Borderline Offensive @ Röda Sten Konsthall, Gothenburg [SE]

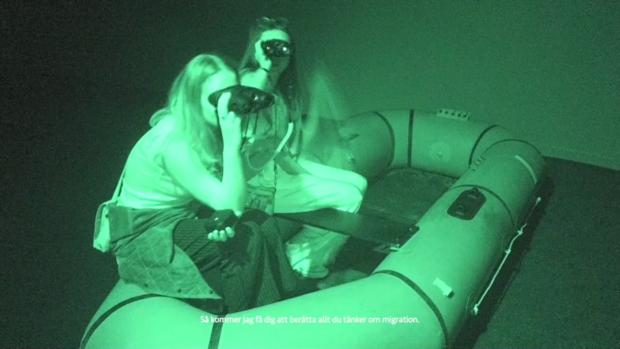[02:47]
A technical setup, the infrared projection, is really unique.
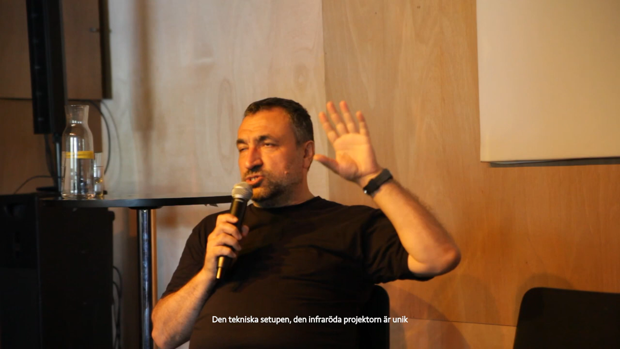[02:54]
I have even invented the technology that I use in this project.
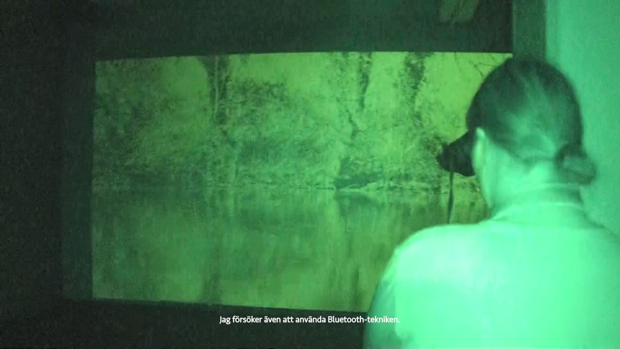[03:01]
Also, I tried to use the Bluetooth technology.
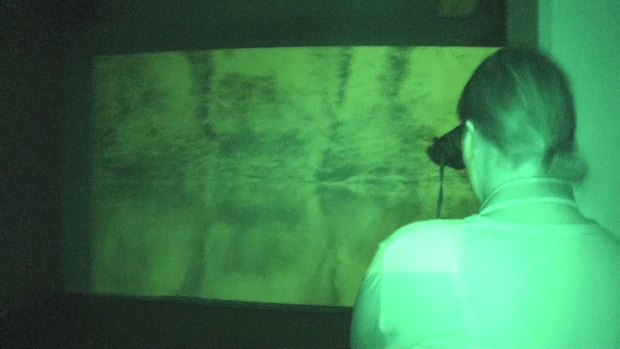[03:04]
I want to get through the personal devices.
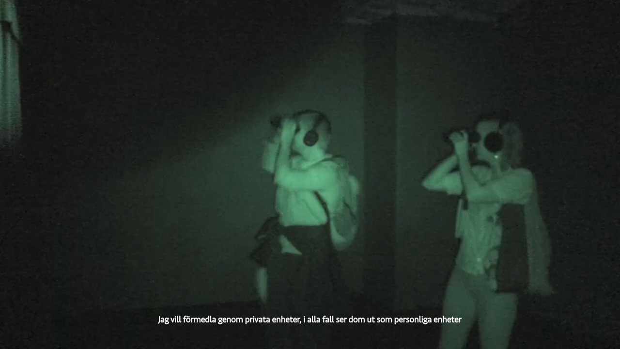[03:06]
At least, they look like your personal devices.